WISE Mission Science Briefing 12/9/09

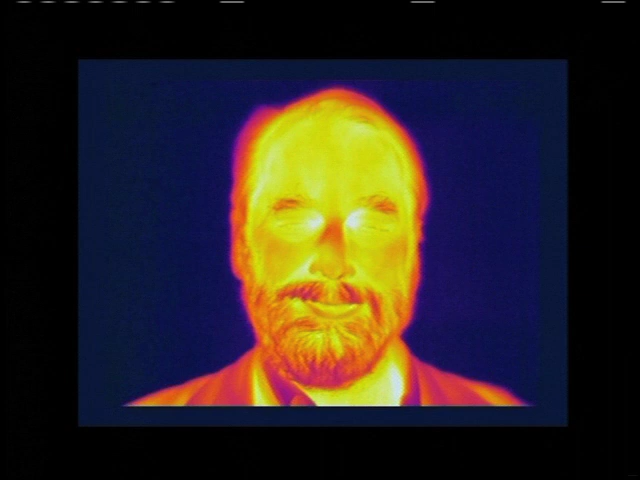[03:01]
And where my clothes are blocking, holding the heat of my body in, the image is coolest. So, what we see are things that are hot are brighter than things that are cool in the infrared. So, previous missions going back 26 plus years have mapped the entire sky in the infrared already.